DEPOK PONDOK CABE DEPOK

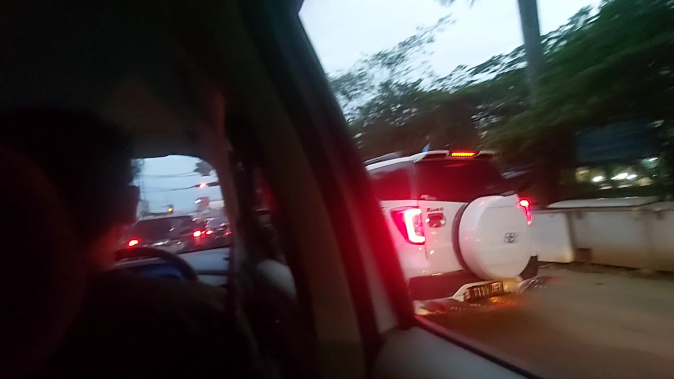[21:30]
Tuh, kita jalan pelan-pelan terus lampunya merah lagi pelan-pelan. Nah, di situ tuh ada kliniknya.